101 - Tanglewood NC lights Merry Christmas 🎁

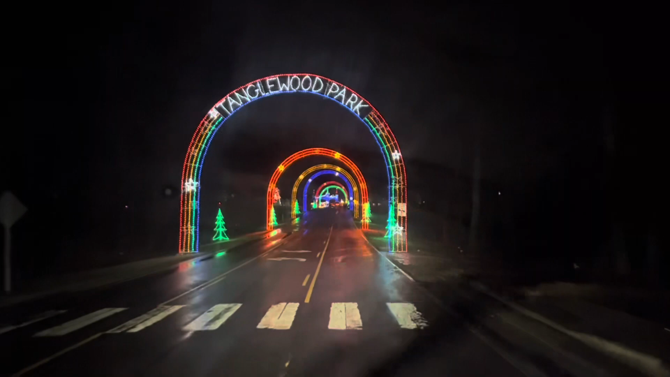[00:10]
Alrighty, we are at Tanglewood Park. Festival of Lights. Oh, there's an RV campground over here.